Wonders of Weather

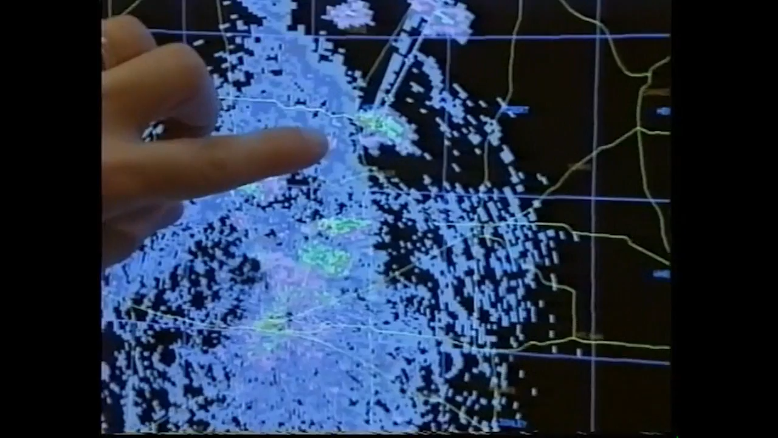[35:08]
Now, scientists use the latest generation of radar to pinpoint areas of severe rainfall and high winds. All north of Amarillo, initially, storms, the first storm's gone up. But predicting tornadoes is an imprecise science. The first storm's gone up north-east, under the open panhandle, and then the second storm.